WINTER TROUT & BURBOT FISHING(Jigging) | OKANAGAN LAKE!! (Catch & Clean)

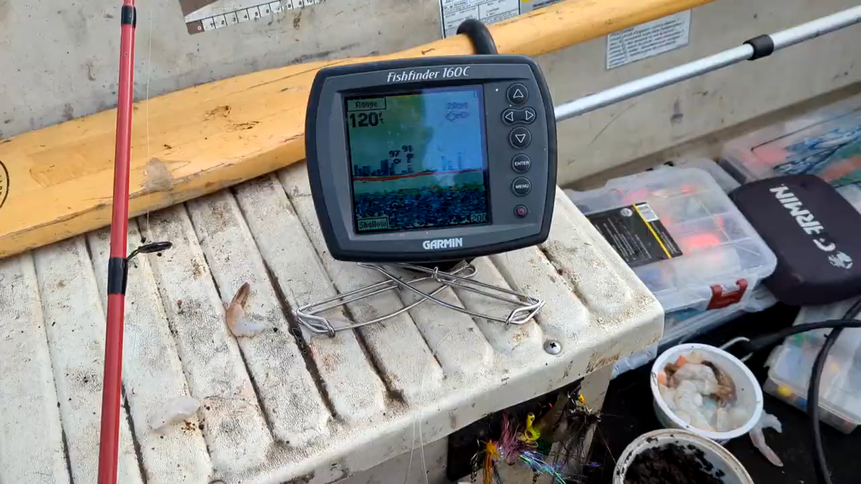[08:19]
All right, so we've got quite a few fish on the sounder right down the very bottom here,
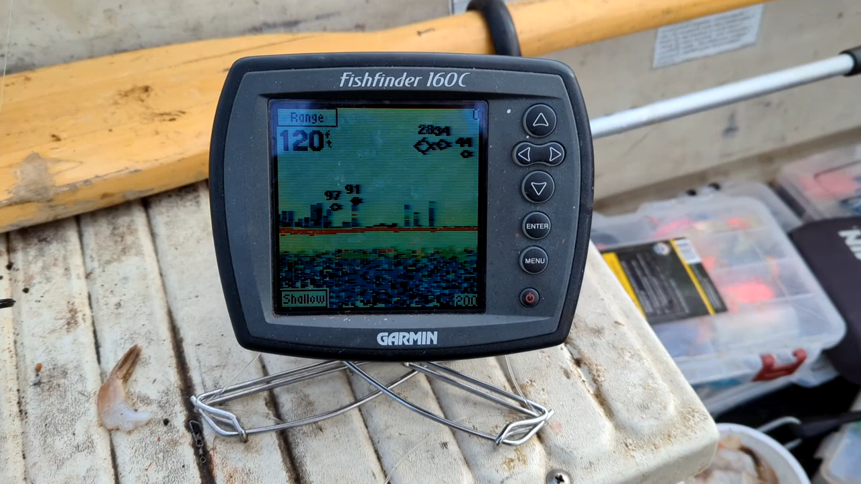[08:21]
so we're going to see if we can't pick one up.